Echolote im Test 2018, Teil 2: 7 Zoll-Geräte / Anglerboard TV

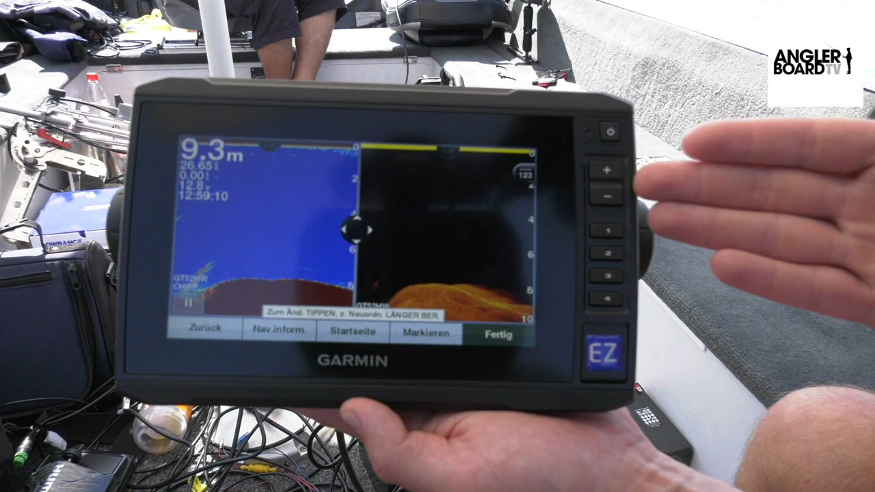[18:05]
On screen: depth 9.3 m
Und siehe da, das Ganze hat sich doch gut und einfach selbst erklärt. Du hast sie doch wirklich das erste Mal jetzt in den Finger erklärt.
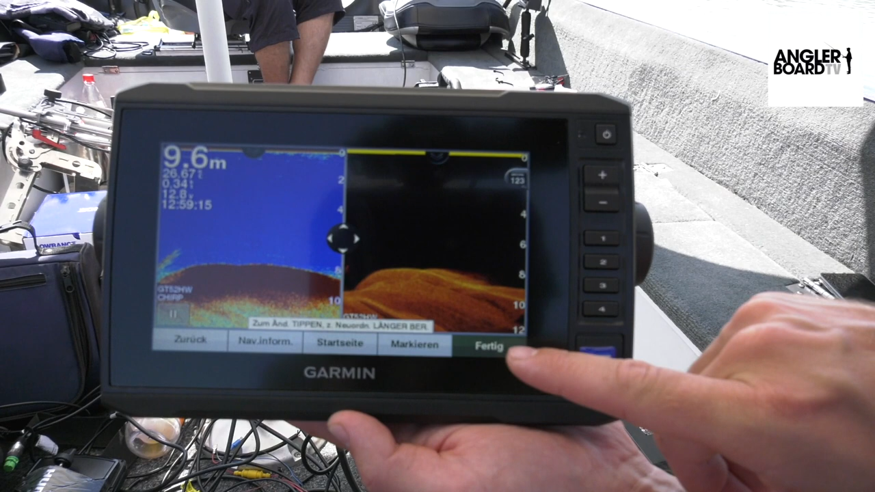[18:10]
On screen: depth 9.6 m
Das stimmt. Aber das hat sich wirklich selbst erklärt. Jetzt muss ich wahrscheinlich mit fertig, fertig das bestätigen. Genau, du könntest jetzt eine Kombination benennen. Die lassen wir einfach bei Kombination 6.
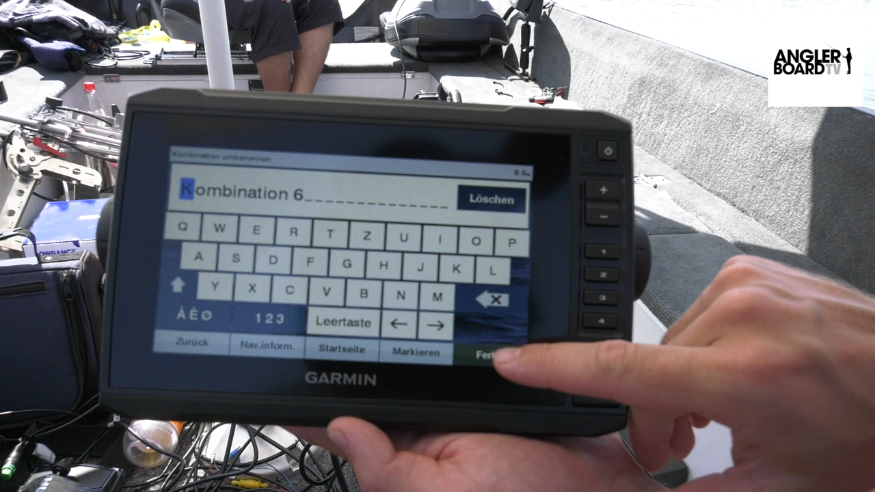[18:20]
Fertig, fertig. So, zack. Und jetzt haben wir es im Endeffekt so drin, wie wir es schlussendlich brauchen.
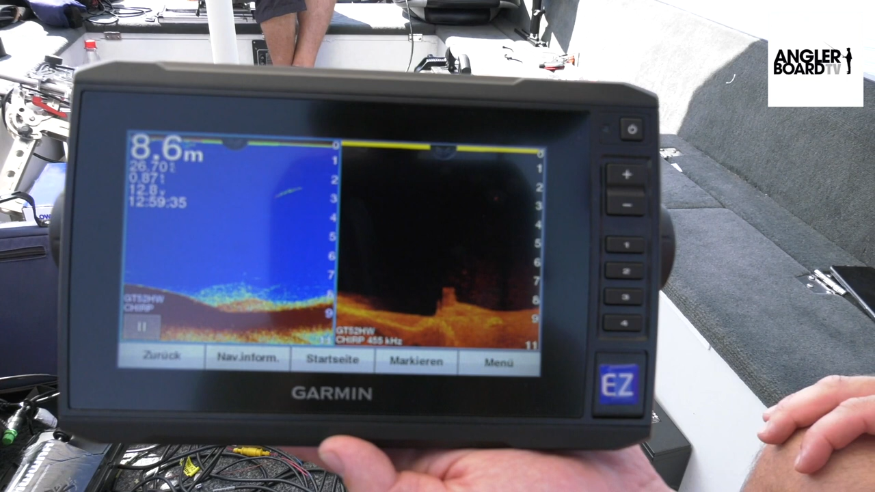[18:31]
On screen: depth 8.6 m
Jetzt geht es wieder Richtung Bälle. Ja. Auf jeden Fall schon mal ein bisschen was los. Na, Fischl, die haben sich ja hier wirklich postiert jetzt. Da sieht man sie dabei. Genau. Ja. Und auch hier. Direkt an der Kante und perfekt im Clearview zu erkennen. Jetzt kommt die Plattform noch.
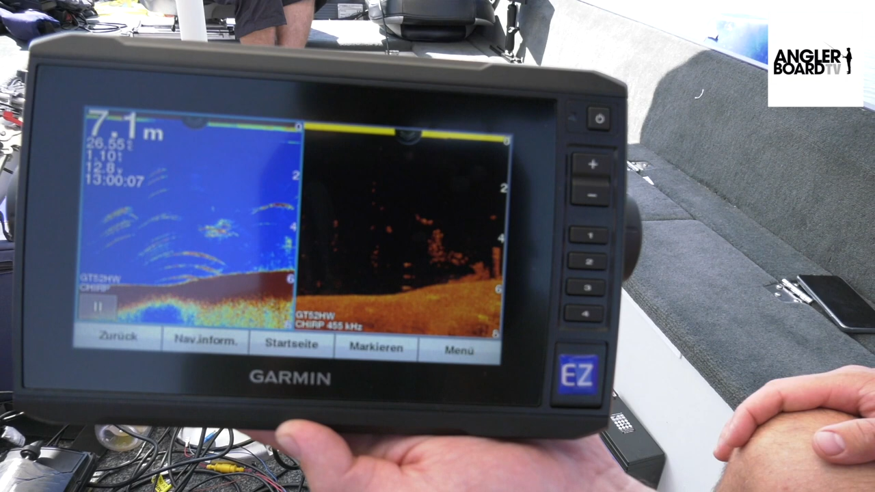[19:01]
On screen: depth 7.1 m
Ja, und davor haben sich dann offensichtlich ein paar Fische gesehen. Ja, da haben sich die ganze Zeit schon versammelt.
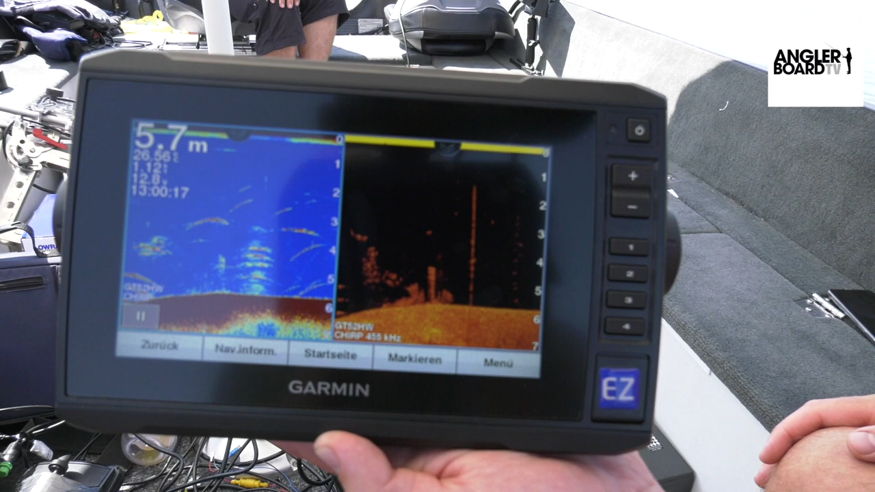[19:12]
On screen: depth 5.7 m
Also, optimal auf jeden Fall. Und die Handhabung war wirklich einfach. Selbsterklärend einfach. Total. Selbsterklärend einfach. Ja, absolut. Ja, jetzt haben wir unsere 7 Zoll Modelle auch durchgetestet. Wie du ja gesehen hast, ist die Anzeige doch oft sehr differenziert von den kleineren. Absolut. Vor allem haben wir eine größere Anzeigefläche.